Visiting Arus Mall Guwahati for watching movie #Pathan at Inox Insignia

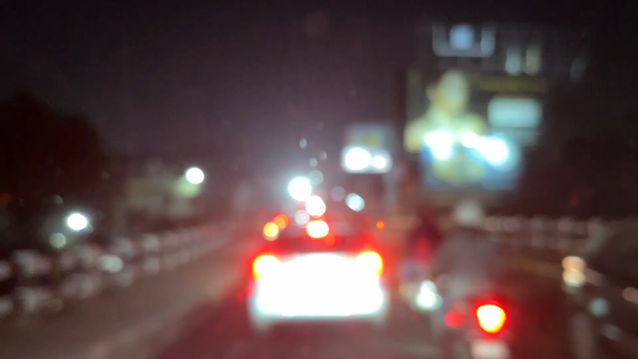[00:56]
So guys, we are stuck here at the long traffic over this highway, and it's raining a little bit.
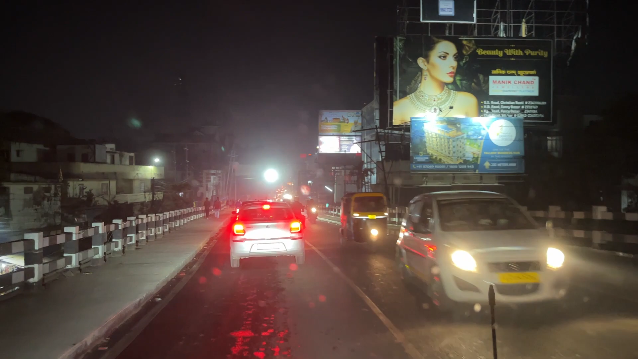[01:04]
So let's see. The kilometer is 6.1 and it's going to take 23 minutes from here according to the Google map.
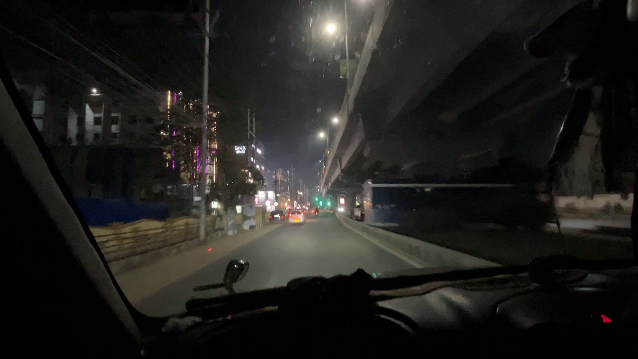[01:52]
So guys, this is the Aurus Mall and you can see the logo Inox Insignia.
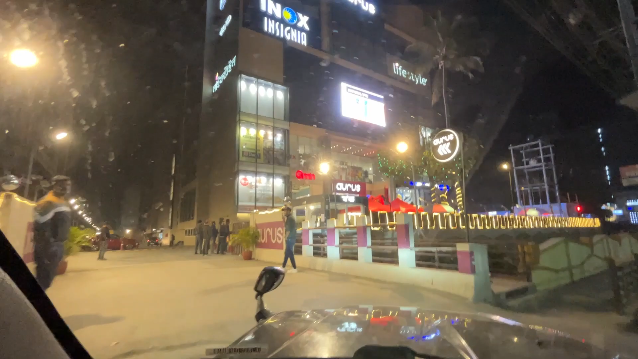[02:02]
So there is some kind of concert going on to my right side.